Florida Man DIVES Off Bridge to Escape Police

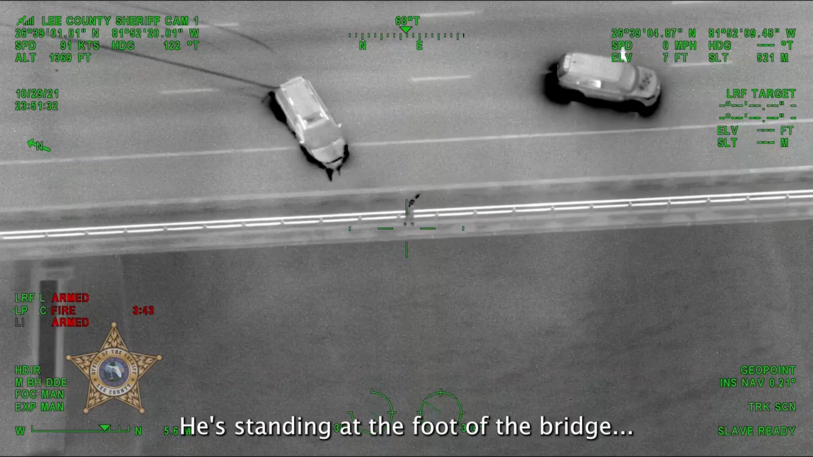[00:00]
on the foot of the bridge and he just jumped off the bridge, on the bridge right now
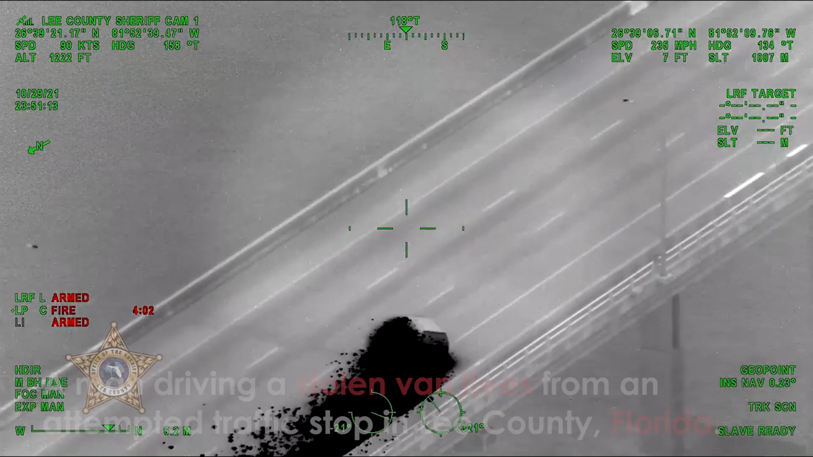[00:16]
it's on the bridge it's crashing on the bridge right now
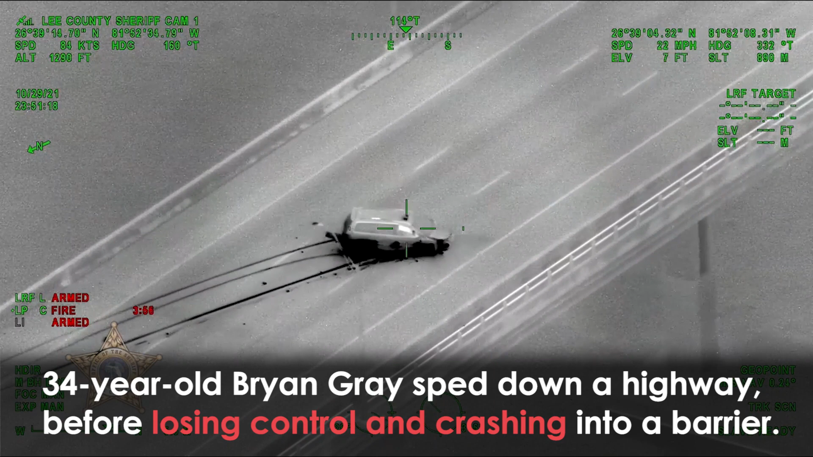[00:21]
Lake County it just crashed on the bridge it's on the top of the bridge right now
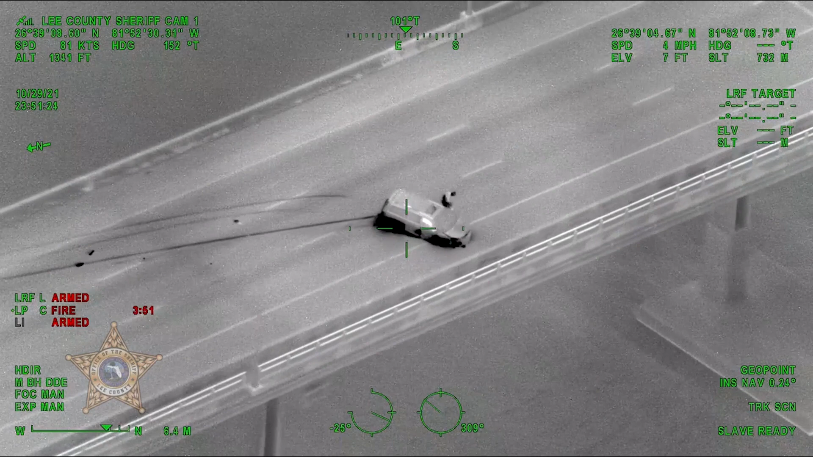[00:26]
he's running right now looks like he might he's like trying to hop off the bridge right now
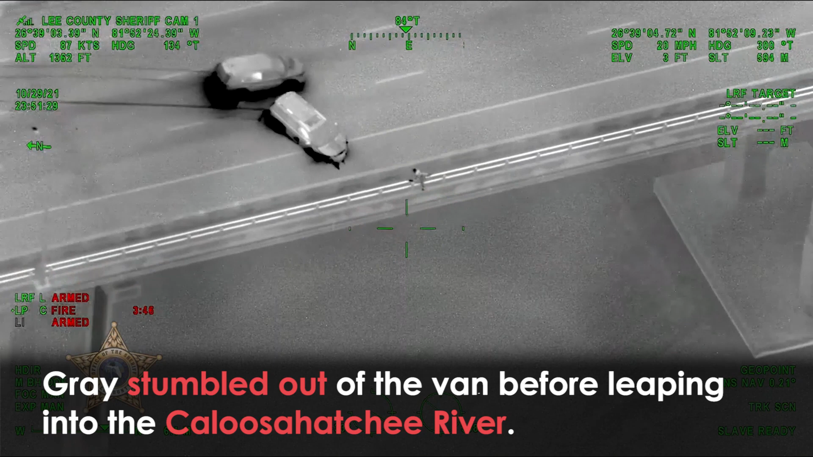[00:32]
he's standing on the foot of the bridge and he just jumped off the bridge I still have visual on him okay good job
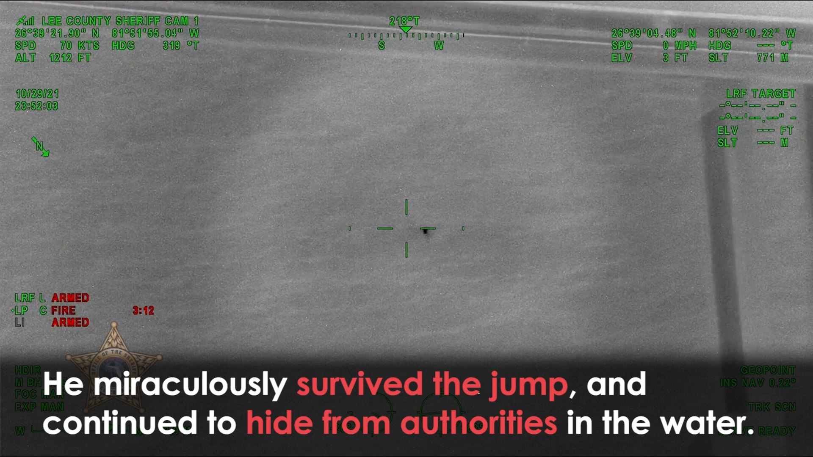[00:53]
all right it's still got visual on him uh is in the water uh just sitting there now
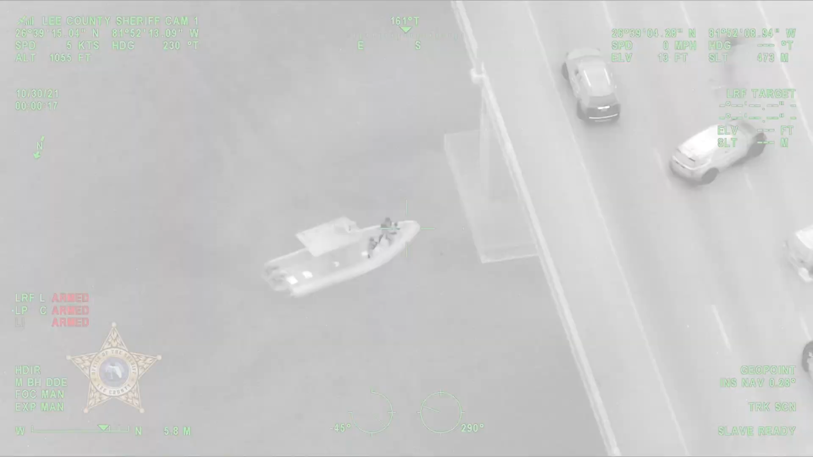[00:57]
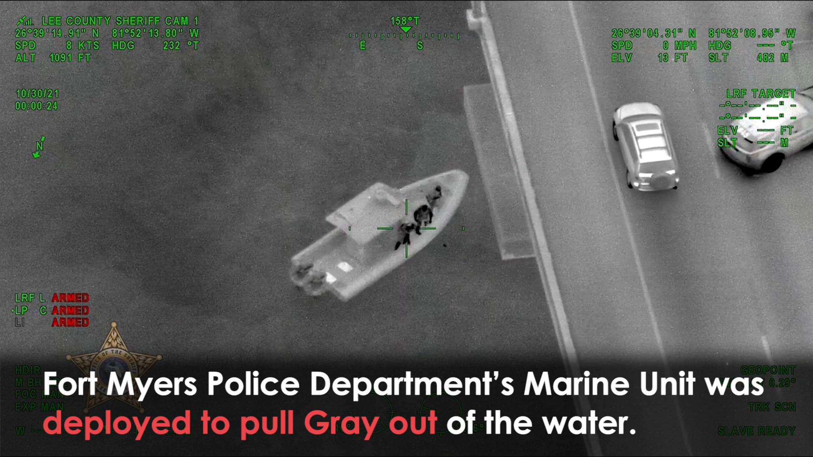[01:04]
yeah it looks like they're about to get the subject out of the water